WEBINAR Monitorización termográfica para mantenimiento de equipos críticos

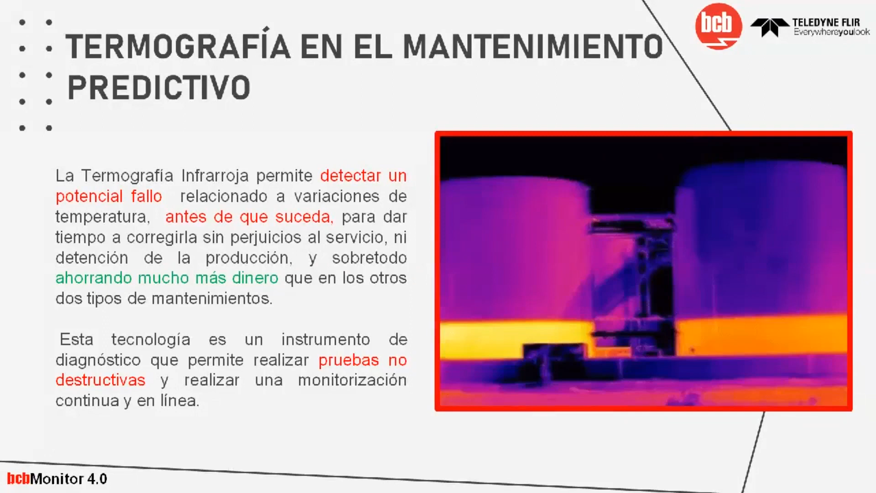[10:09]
producción no programadas e incluso con cierto tipo de fallos eléctricos se pueden perder
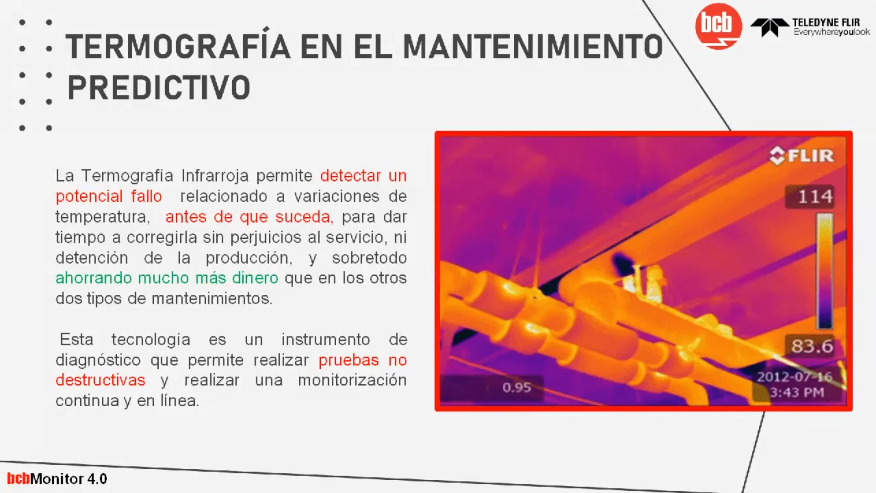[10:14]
vidas humanas esta tecnología es un instrumento de diagnóstico y permite realizar
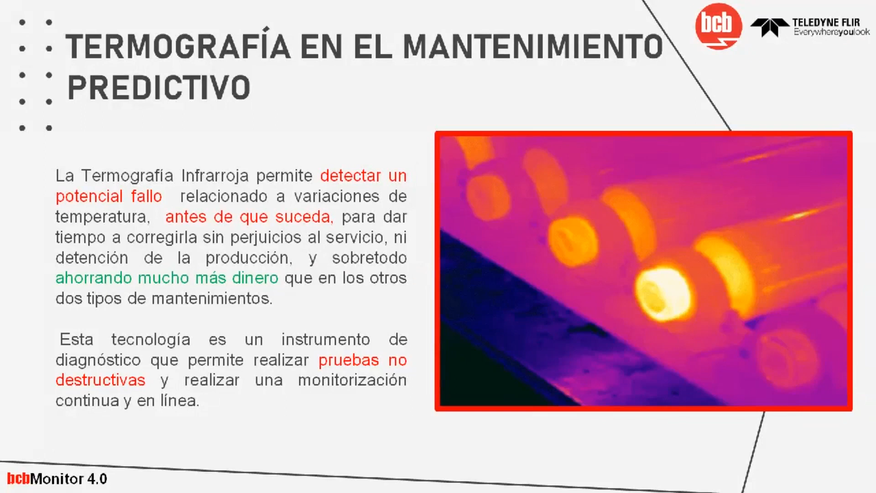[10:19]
pruebas no destructivas que eso es muy importante y de manera continua y
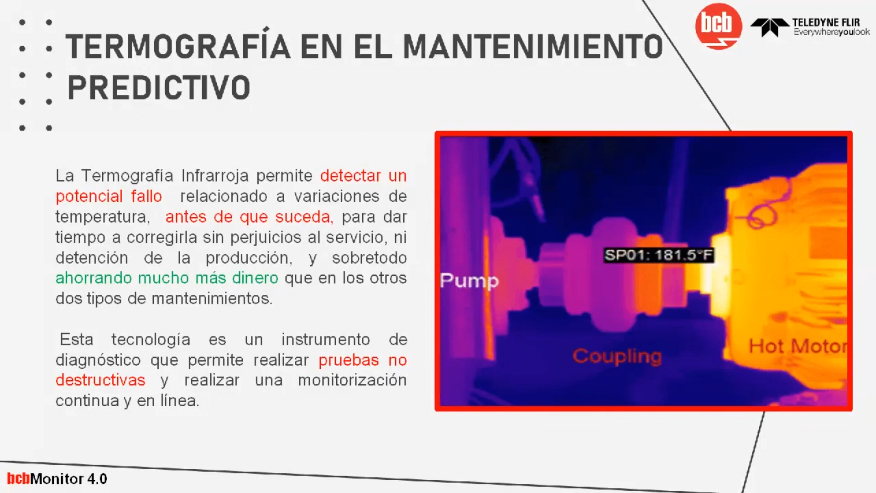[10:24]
On screen: spot 181.5°F
en línea y sobre todo desatendida que es la parte que nos vamos a enfocar ¿qué ventajas tiene la termografía en el movimiento predictivo?
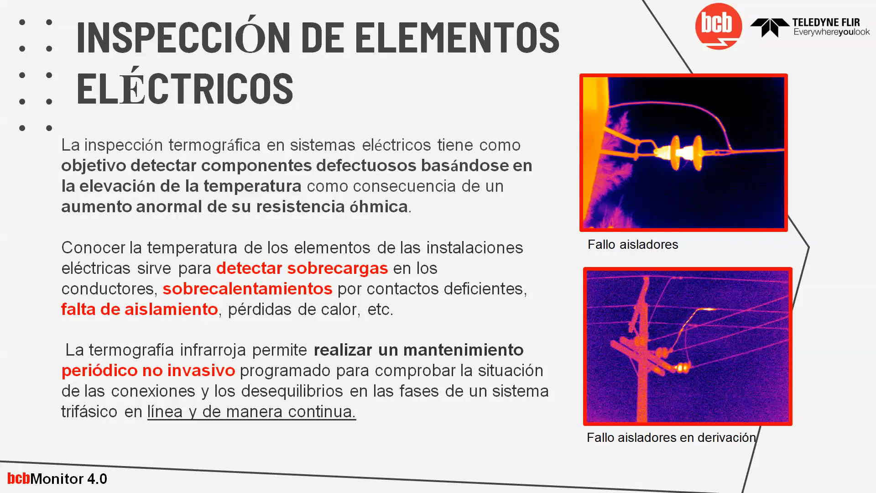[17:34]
conocer este tipo de temperaturas es importante para poder detectar sobrecargas sobrecalentamientos falta de aislamiento pérdidas de calor y esta termografía permite realizar un mantenimiento periódico y no invasivo ya esta inspección de elementos eléctricos permite la supervisión de equipos de alta tensión por ejemplo de cuadros
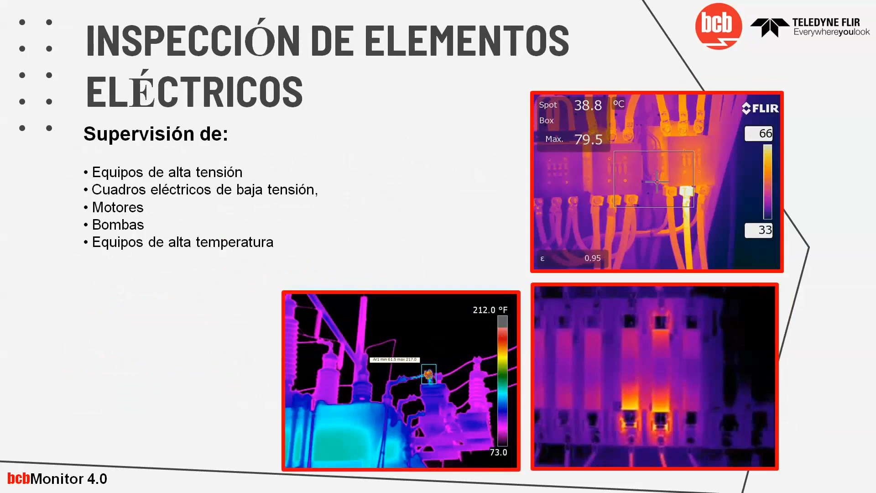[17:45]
On screen: spot 38.8°C
eléctricos de baja tensión de motores de bombas
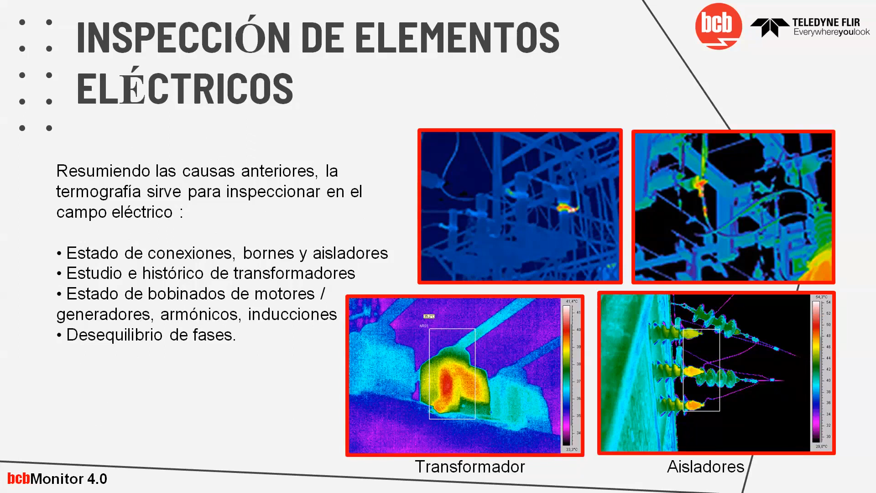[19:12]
tiene un punto caliente donde eso nos puede dar un posible fallo y obviamente el personal que trabaja en esta área ya puede ver ir a la raíz de ese fallo que es fácilmente detectable con la termografía o por ejemplo a la derecha podemos ver una imagen donde los aisladores están perdiendo sus propiedades en el tema de inspección de elementos eléctricos la termografía continua nos permite ver dos puntos por un lado si tenemos una cámara que está constantemente haciendo la supervisión de un transformador podemos observar de manera visual como en la imagen de la izquierda que hay un incremento de temperatura de puntos calientes por un cambio de color en la paleta
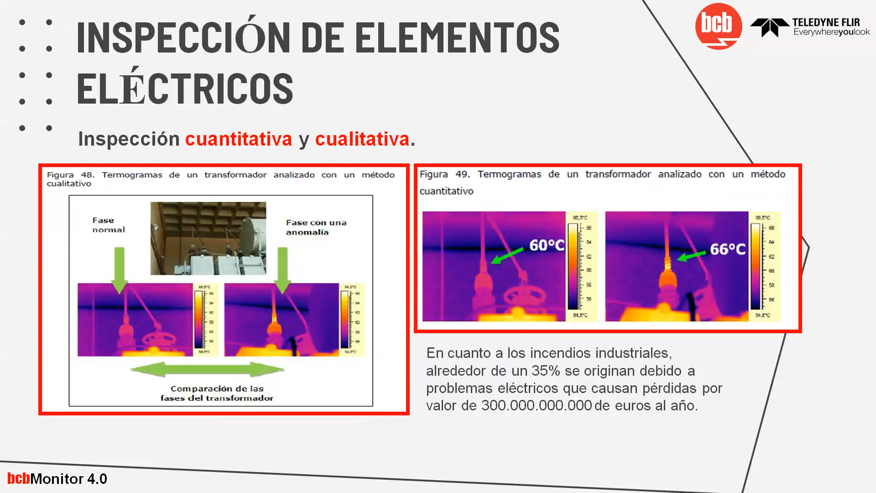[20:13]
se originan por problemas eléctricos y bueno los números son un poco alarmantes ya que 300 mil millones de euros al año se cuestan de manera mundial este tipo de fallos ahí podemos ver unas menas de fallos de aisladores de aisladores en derivación en descargadores al
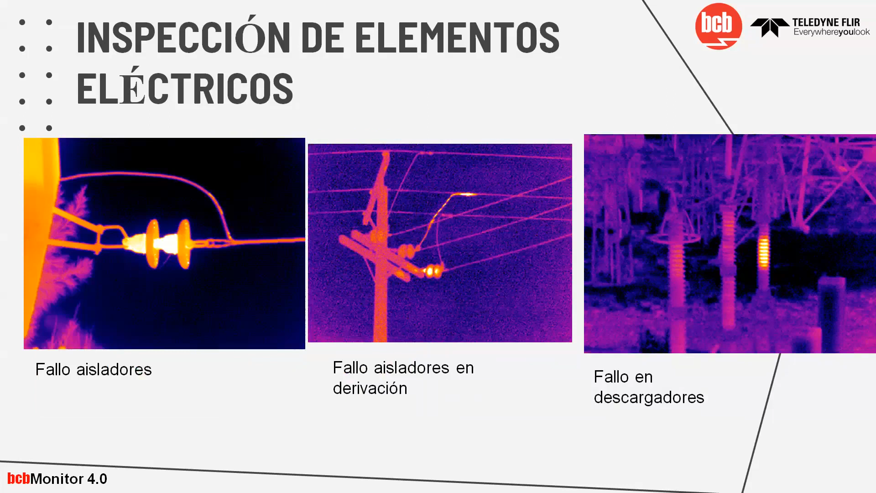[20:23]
final el punto central es que si tenemos una monitorización continua podemos detectar estos puntos que muchas veces son invisibles a simple vista como pueden ver en los clientes
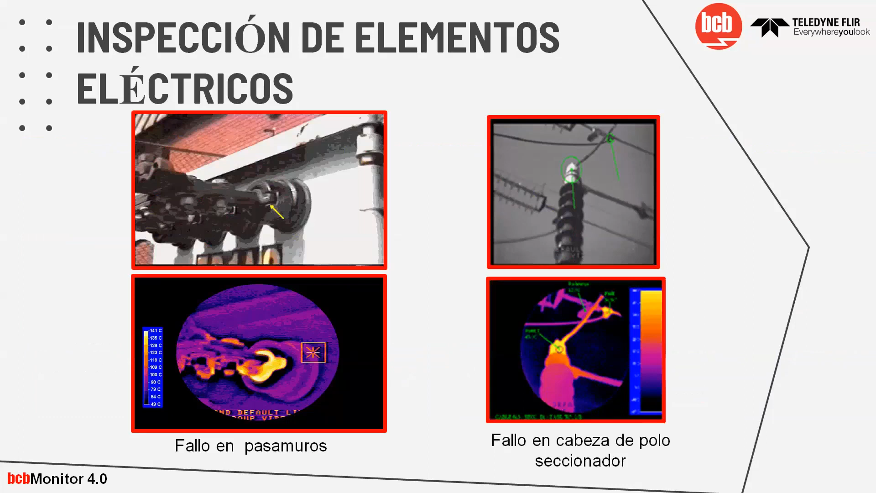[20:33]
aquí tenemos fallos de pasamuros fallos en cabeza de polo seccionador entonces se puede detectar anomalías que normalmente son invisibles a simple vista en la imagen
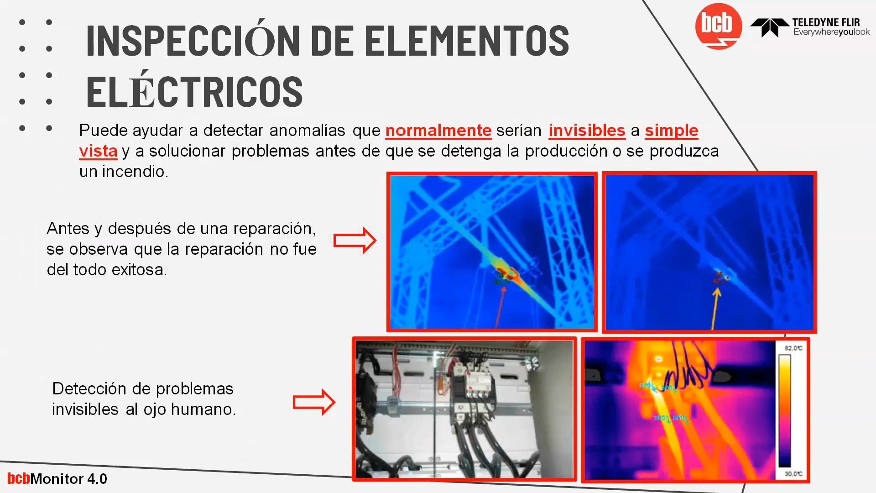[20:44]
On screen: scale bottom 30.0°C
de abajo a la izquierda se puede ver como en el técnico no se puede ver ningún fallo mientras que a la derecha se pueden ver puntos calientes y este es un ejemplo utilizando el PC Montero una turbina que hemos realizado de un cliente donde a la izquierda se puede ver claramente un punto caliente
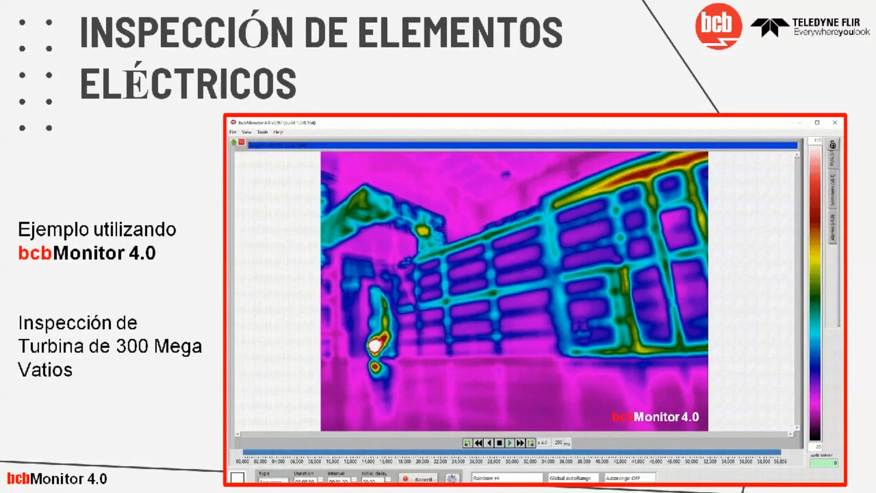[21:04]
ahora eso sería un poco en cuanto a los sistemas eléctricos